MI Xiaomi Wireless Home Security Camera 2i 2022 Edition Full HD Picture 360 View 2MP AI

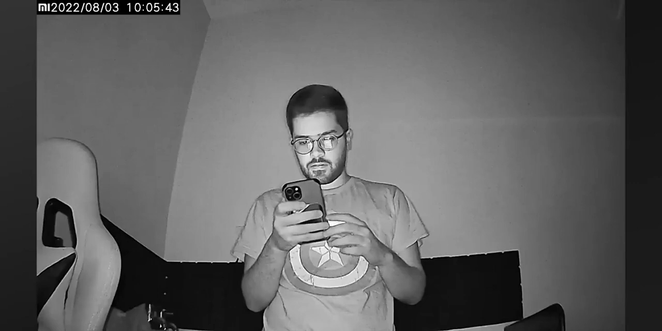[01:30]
So in extreme dark conditions, you can still see your footage because of night vision and night vision works really well and it is automatically triggered. It's not like you'll have to manually switch it on and off.